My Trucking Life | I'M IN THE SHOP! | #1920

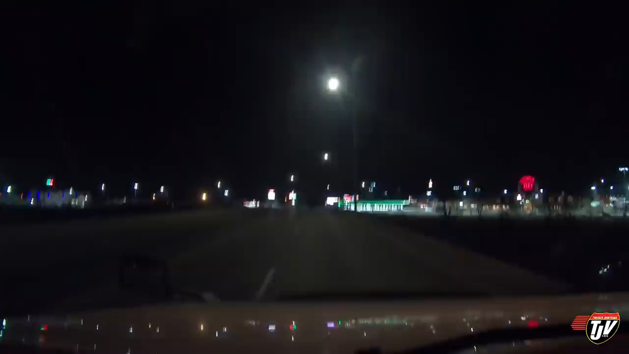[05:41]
215th Street. Iowa 80. They have branded themselves. 200 meters, turn right on. 215th Street. Karen, listen to me. They have branded themselves. The world's largest truck stop. Largest truck stop in the whole world.
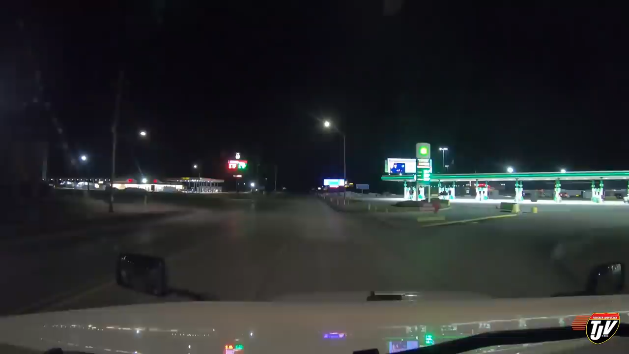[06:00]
The whole world. Everything. Whether or not that's true. I've never seen a bigger one than this. So I would back them up on that. But it is awesome. I will tell you how much. It's the biggest one I know of. And they have a 24-hour service center here. Which is perfect. Because I have an air leak. In 200 meters, turn right on.
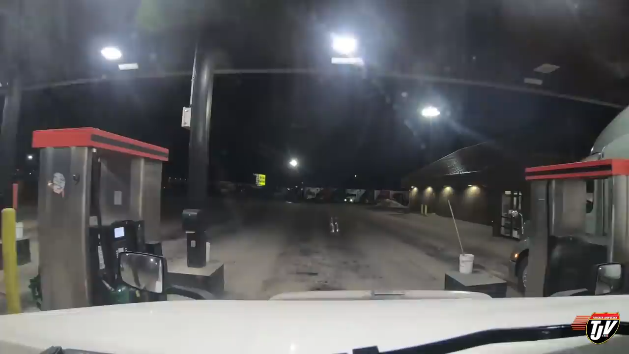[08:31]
Thread the needle here. Nice and slow. Nice and slow.